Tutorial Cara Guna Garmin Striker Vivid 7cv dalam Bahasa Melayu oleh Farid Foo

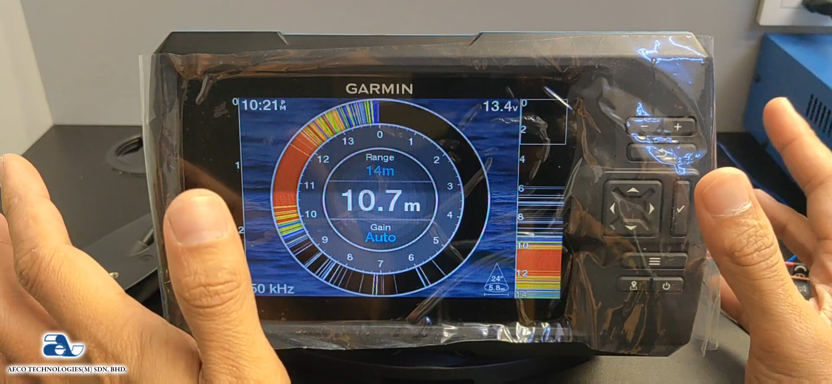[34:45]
On screen: depth 10.7 m
Musim beku lah. Okay. So tasik semua akan beku.
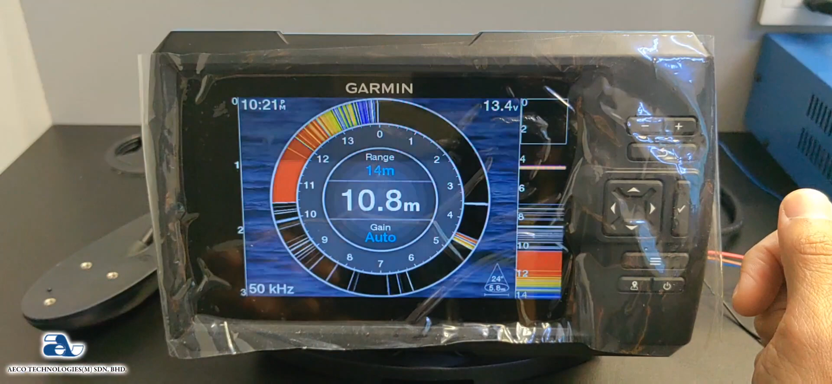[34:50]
On screen: depth 10.8 m
Dia orang akan pergi memancing. Dia akan korek lubang. Okay. Bila dia korek lubang. Dia akan masukkan tundusa kat dalam lubang ni. Okay. So dia akan tahu ada ikan bergerak pada...
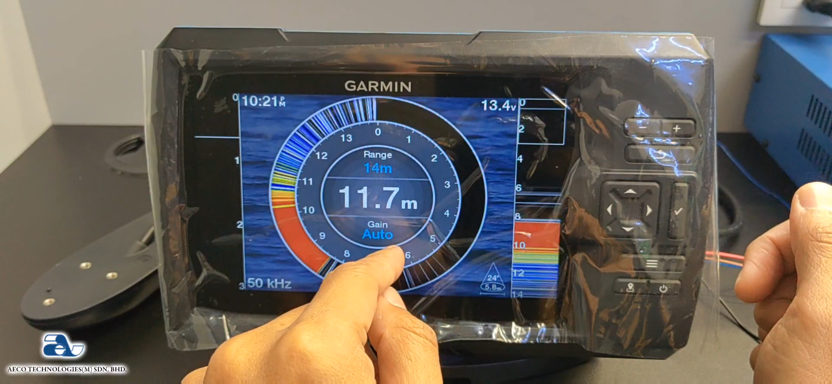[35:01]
On screen: depth 11.7 m
Dasar kedalaman berapa. Okay. So dekat Malaysia ni kita tak boleh pakai lah.
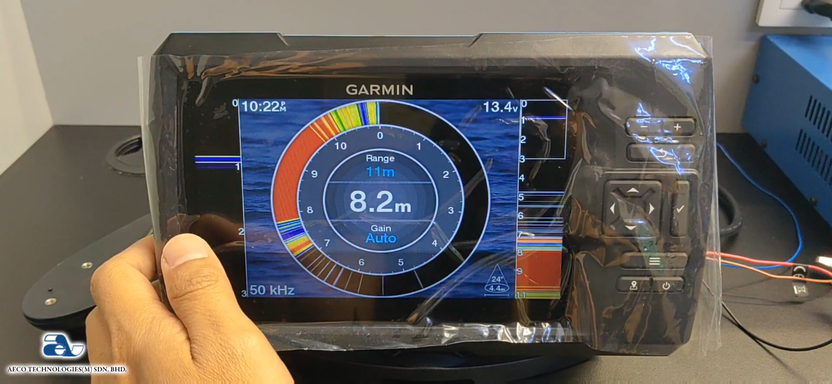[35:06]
On screen: depth 8.2 m
Sebab untuk Pleasure ni dia sangat sensitif dengan arus dan juga...
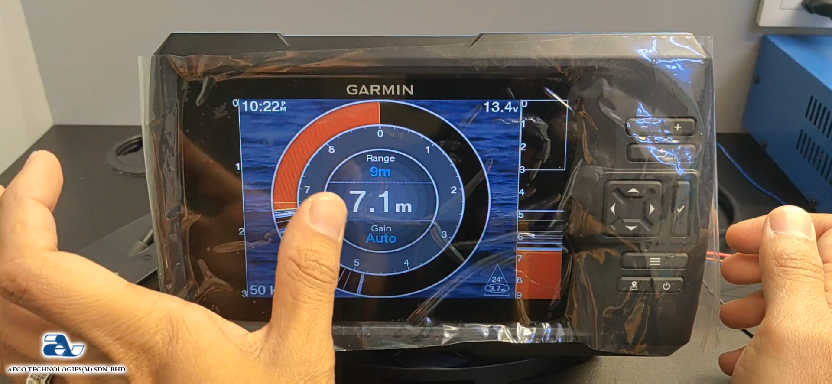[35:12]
On screen: depth 7.1 m
Obak semua lah. Okay. So dia lebih kepada...
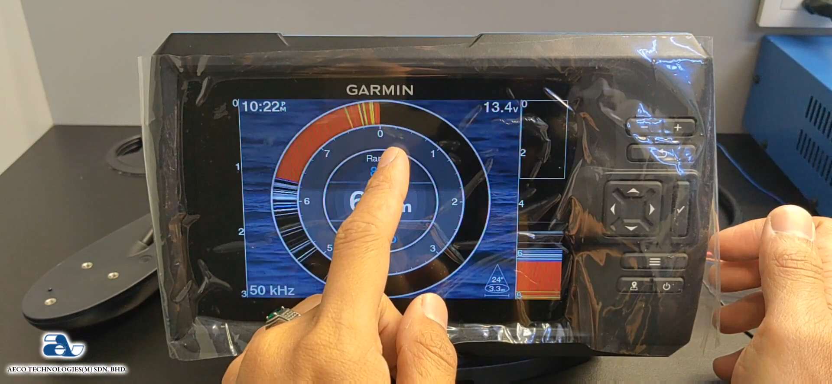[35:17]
Freshwater fishing lah. Okay. Dia punya main function untuk ice fishing lah.
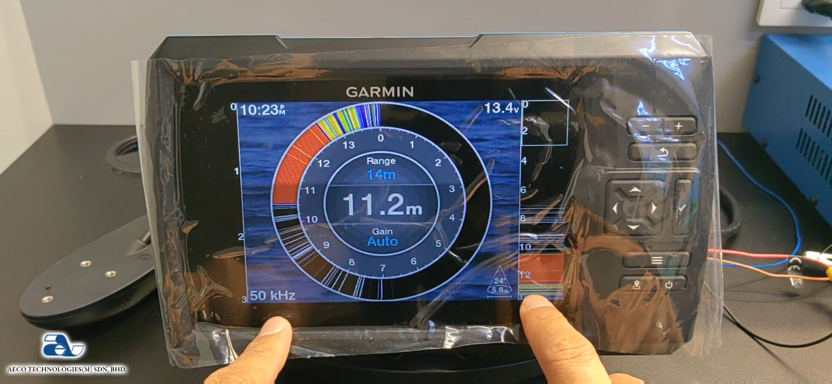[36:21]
On screen: depth 11.2 m
Sekarang air 14 meter. Kau pakai frekuensi lima puluh hertz. So bukaan cone adalah lima puluh empat meter. Alright. So tak ada apa yang spesial dekat spesial ni.
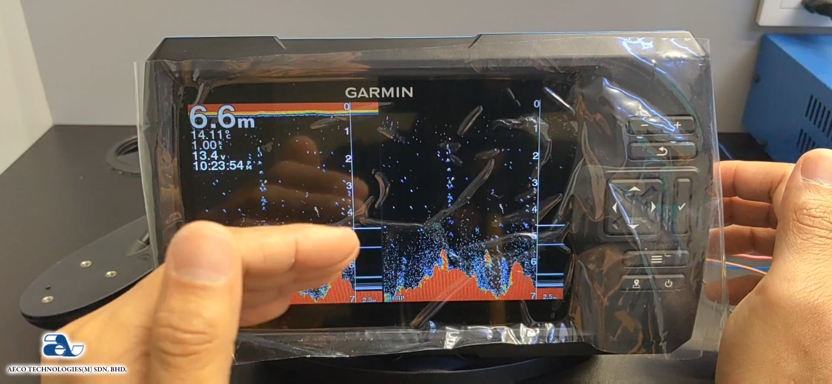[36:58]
On screen: depth 6.6 m
Wide beam angle. 200 kilohertz untuk narrow beam angle. So kalau kau malas nak tukar-tukar frekuensi.
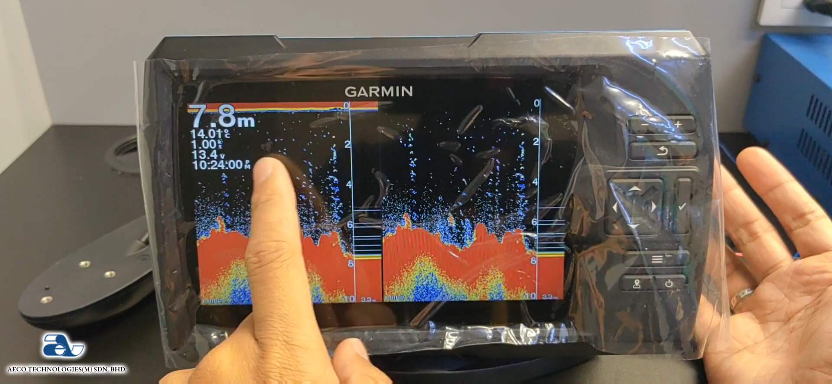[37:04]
On screen: depth 7.8 m
Kau boleh buka dua mode sekali lah. Sebelah 77. Sebelah 200 kilohertz.
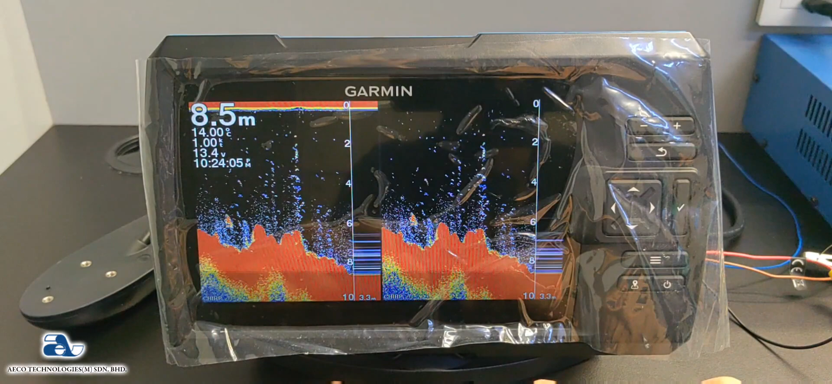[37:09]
On screen: depth 8.5 m
Okay. Seterusnya yang ni traditional plus clear view ni. Aku dah kipas tadi. So kita ada quick draw map. So quick draw map.
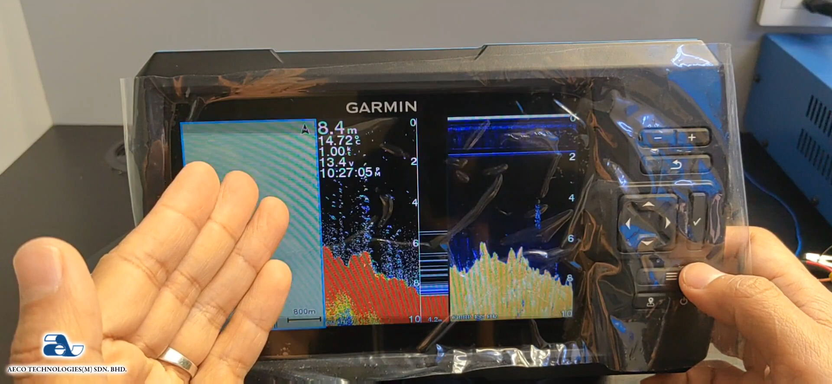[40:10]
On screen: depth 8.4 m
GPS. Traditional scan. Dengan clear use scan. So. Sangat jelas lah eh. Dekat dalam video ni. Kemungkinan kau orang akan nampak. Screen ni berbelang. Disebabkan.
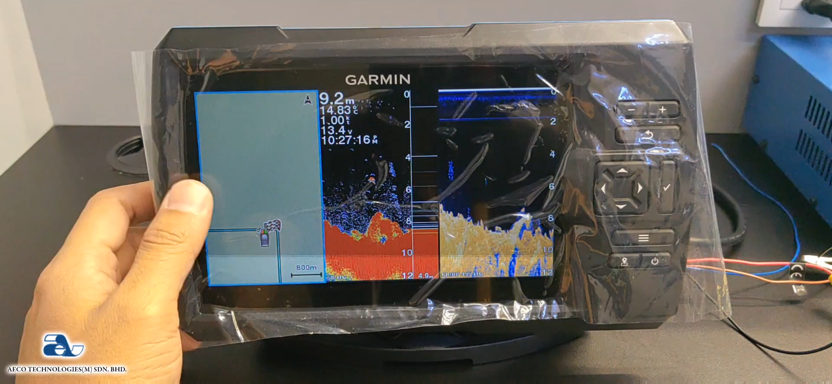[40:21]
On screen: depth 9.2 m
Arah. Dia punya. Apa ni. Reflection daripada monitor ni lah. So. Dekat aku. Tak ada berbelang. Benar. Haa. Cuba kita adjust. Sikit.
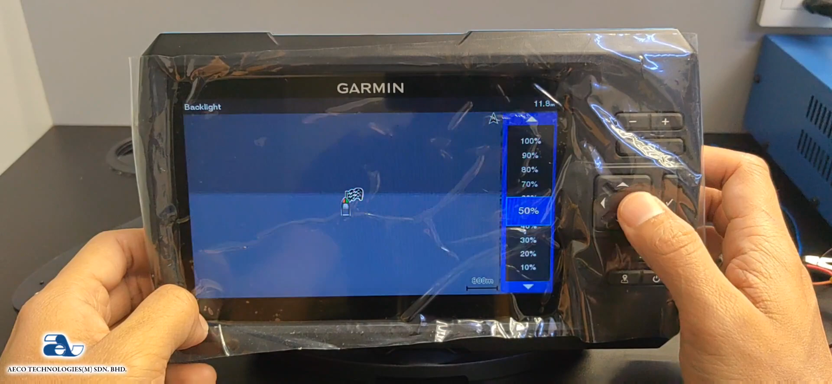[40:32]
Dia punya. Brightness. Haa. Dia kurang sikit berbelang ni.
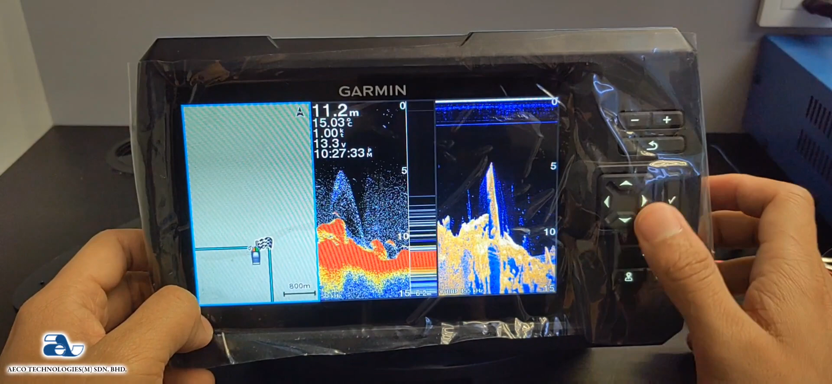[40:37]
On screen: depth 11.2 m
Sebab aku tak boleh buka terlalu terang. Sebab dia akan. Menggelapkan. Video ni.
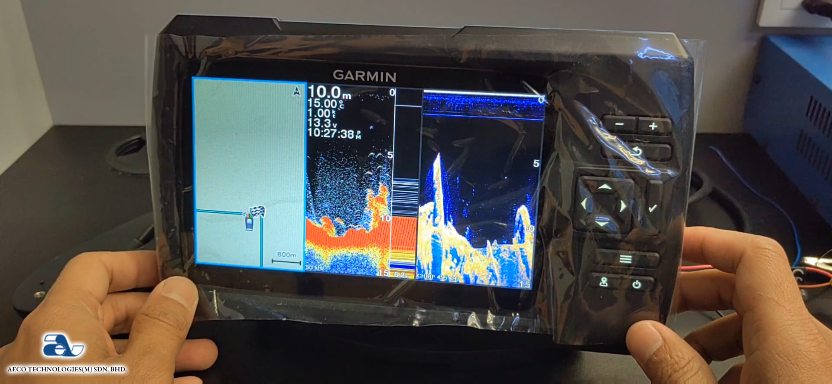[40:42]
On screen: depth 10.0 m
Alright. So. Itu gam cycle vivid. 7 cv punya.